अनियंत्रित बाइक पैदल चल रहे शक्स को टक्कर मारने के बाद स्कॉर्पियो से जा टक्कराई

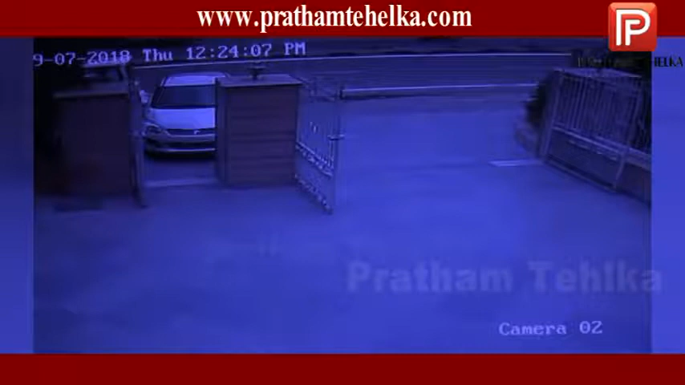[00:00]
एक अन्यंत्रिट बाइक में पैदर जा रहे शक्स को टक्कर मार दी इस हासे में बाइक सवार और पैदर चल रहा शक्स बाल बाल बचे ये खटना वहां लगे एक CCTV कैमरे में क्या दू गई हासा फते बाद में जार